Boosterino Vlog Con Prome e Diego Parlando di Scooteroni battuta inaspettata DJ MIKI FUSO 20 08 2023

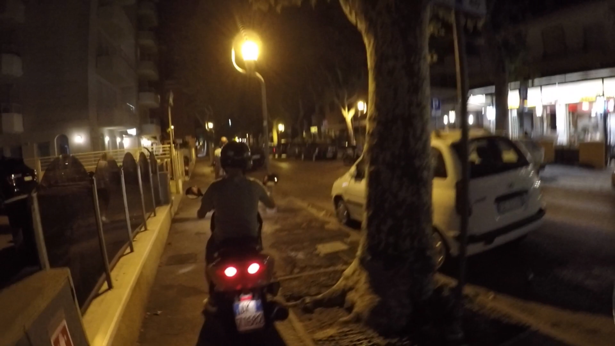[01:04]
No, è troppo largo, dai. Per i miei gusti è troppo largo. Io sono per il cinquantino. È il busterino, il classico busterino, e lì, guarda che bello.